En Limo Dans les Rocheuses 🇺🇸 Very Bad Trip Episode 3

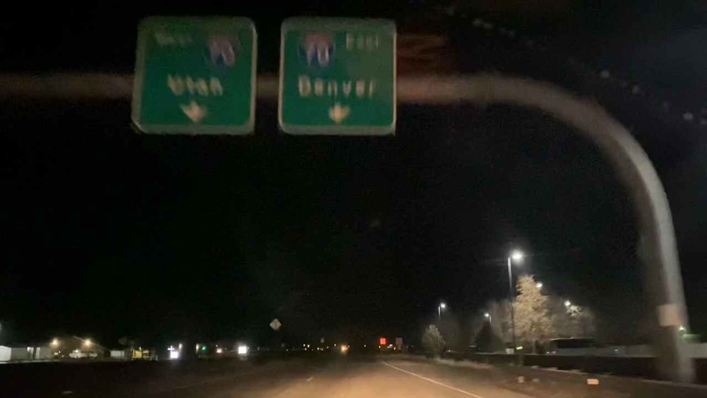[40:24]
Voilà. Le panneau était un peu enlevé. On va regarder avec notre magnifique pare-brise plein de buée.
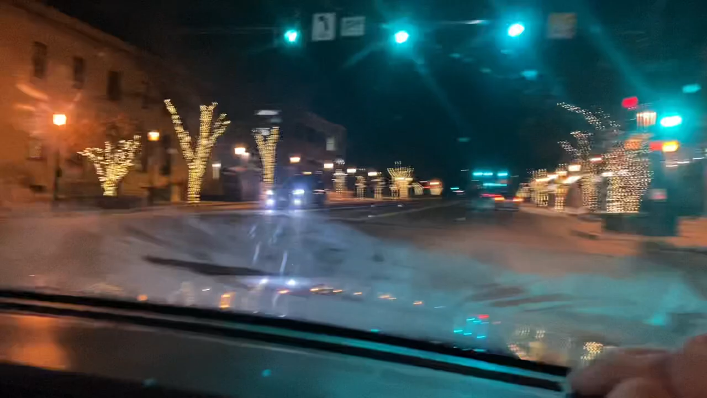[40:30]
On est en bas du début de la montée de la montagne.
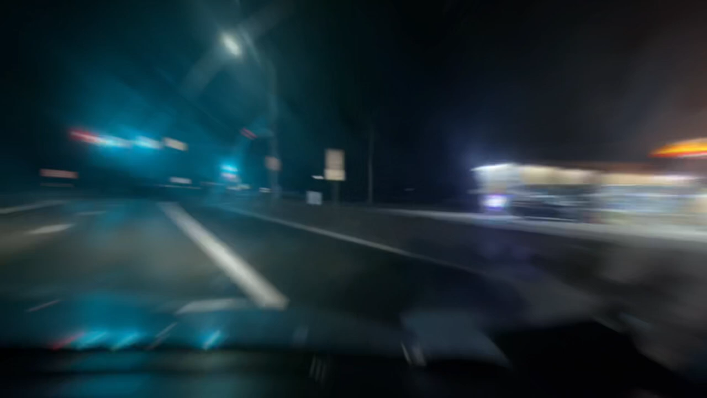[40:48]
Il y a un mec qui fait la course. Il veut pas lâcher l'affaire. Ça y est, on arrive à Aspen, Colorado.
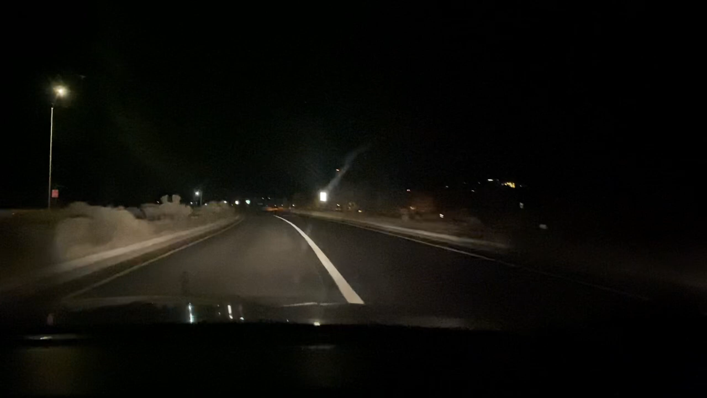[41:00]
Californie. On est tombé sur le seul rond-point de l'État.
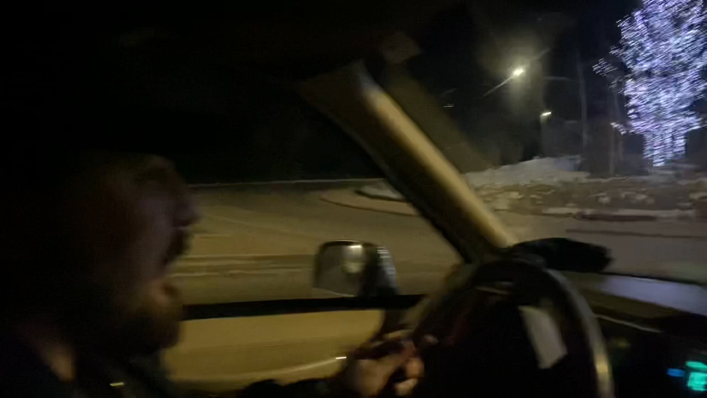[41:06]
Alors nous, on va vers Aspen. Faut pas se tromper, hein. C'est là-bas, je crois.
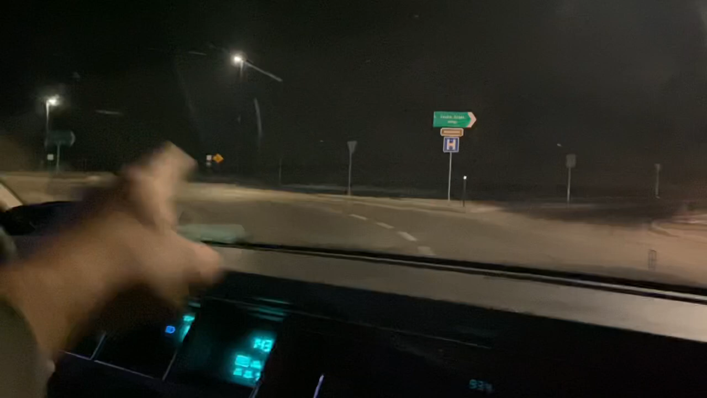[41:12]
Ouais. Aspen, c'est marqué dessus. J'étais vachement loin. Allez. Let's go. Ça me fait trop bizarre de venir ici. Bon, on est arrivé à Aspen, messieurs, dames.
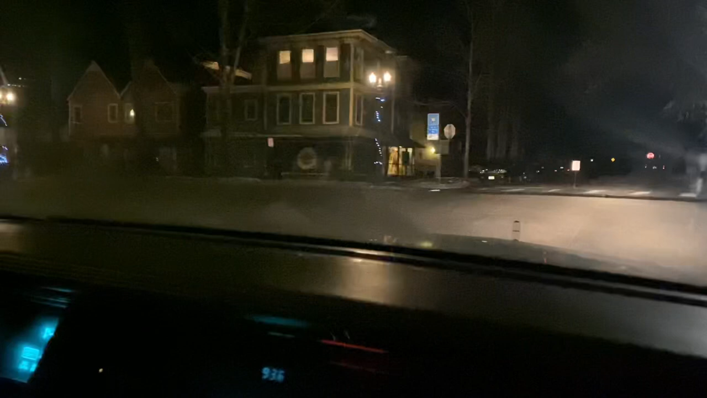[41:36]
Main Street, minuit, dead. C'est Dead Street ça. Dead or Alive.